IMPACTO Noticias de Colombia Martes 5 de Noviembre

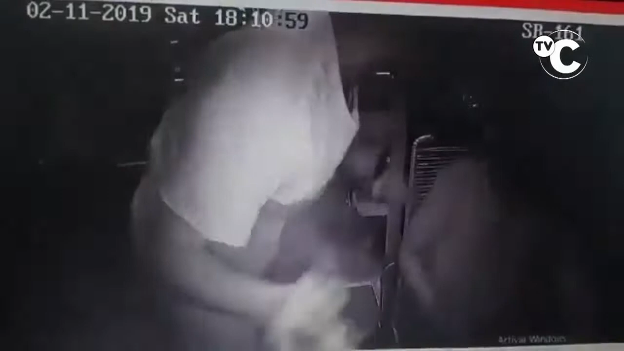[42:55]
Ese atraco, como les dije, no contento con eso,
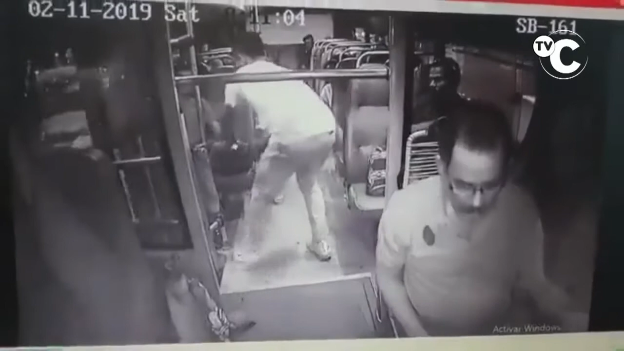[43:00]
le pegó las tres puñaladas en el hombro derecho, intentó robar al otro pasajero, ocurrió en la vía a la 40, entre los barrios Las Flores y el corregimiento La Playa. Un pasajero también que fue víctima del atraco, intentó quitarle, pero no lo pudo capturar, sin embargo no dejó que le robara su bolsito.